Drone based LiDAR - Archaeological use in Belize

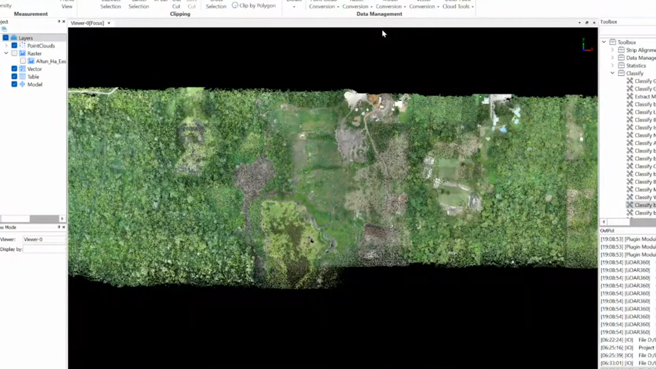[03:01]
So the whole point of the LiDAR is to be able to see through the vegetation and identify structures that we can't see with our naked eye. Here is a point cloud that was collected earlier in the year. And if you zoom in, you can see the individual points.
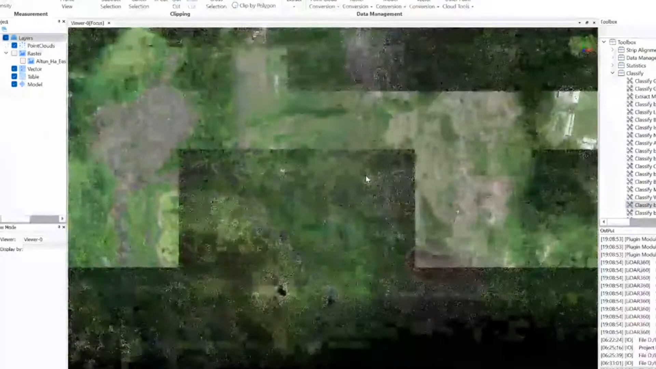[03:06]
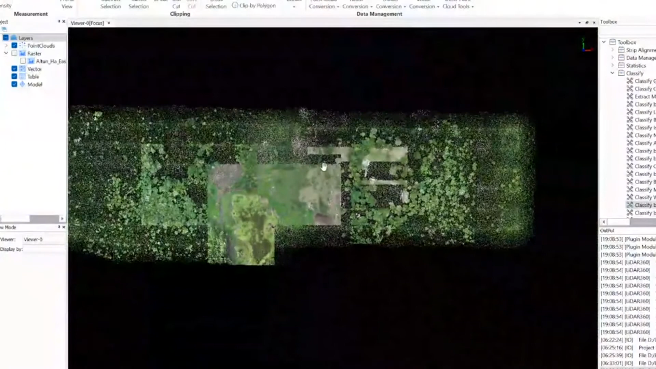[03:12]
You can see there's lots of heavily vegetated areas.
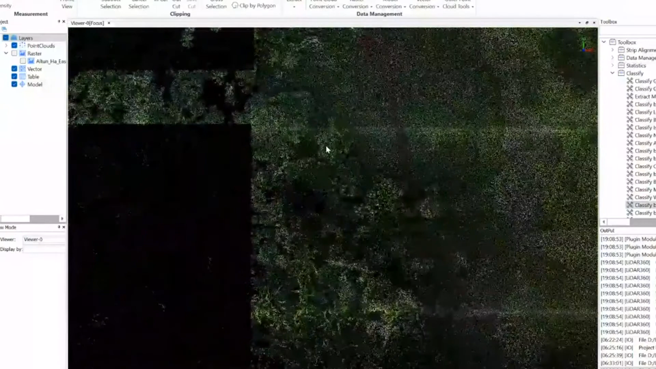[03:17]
Sometimes it takes it a bit to fully load properly. But once this sort of data is processed,
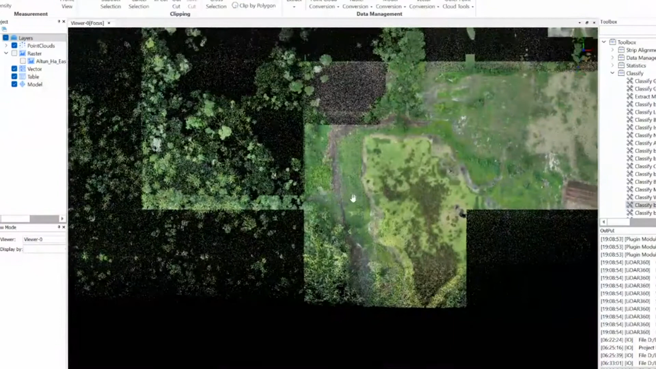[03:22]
we end up with a map like this.
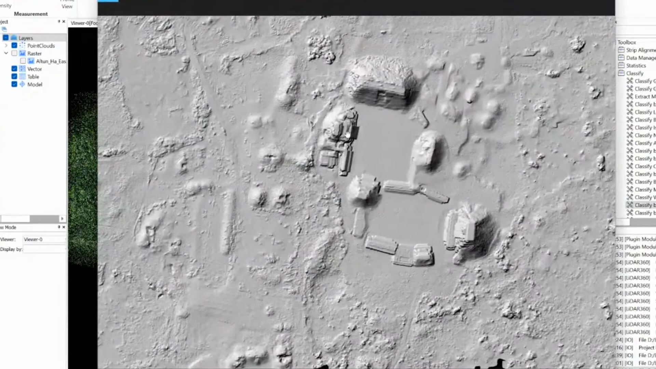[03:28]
And so in this situation, not much of this you can see with your naked eye, these big structures.
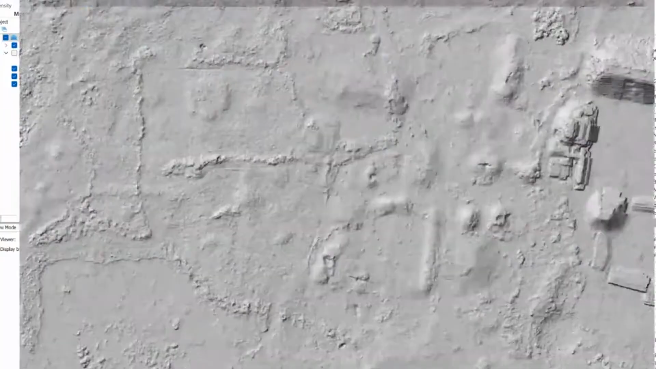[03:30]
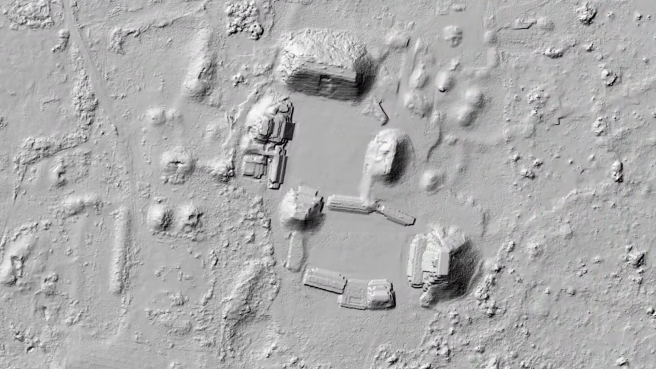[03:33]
But here's a structure, structure, structure, structure, whole cluster of structures.
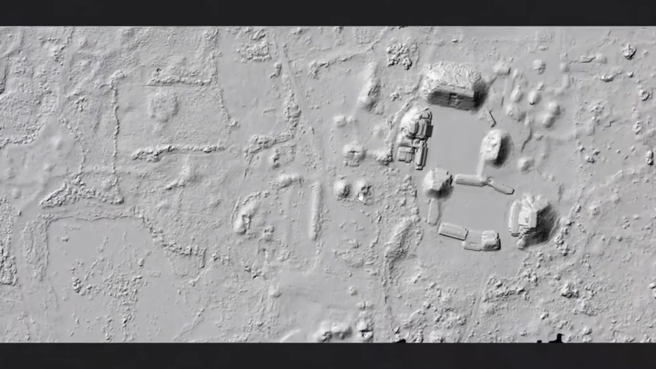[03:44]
There's a modern road here and then probably a prehistoric road, prehistoric structure, structure, structure, structure group, structure. You start to find just tons of stuff. And this is the whole goal of using the drone LiDAR-based system. So in a nutshell, we fly the drone, collect a bunch of data, billions of points across the landscape over a few days.
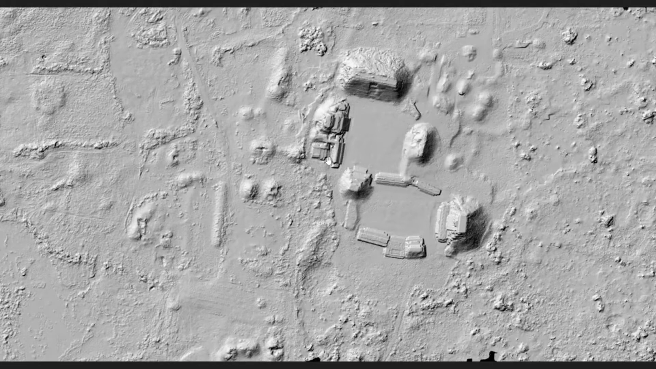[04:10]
And we go back to the lab. We spend hours and hours processing the data, days really. And then once it's all finished, we end up with a nice map that shows us what is beneath the canopy.
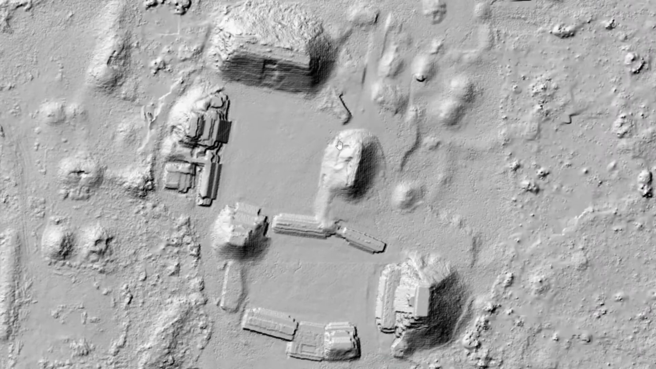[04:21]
And then once it's all finished, we end up with a nice map that shows us what is beneath the canopy. And then once it's all finished, we end up with a nice map that shows us what is beneath the canopy.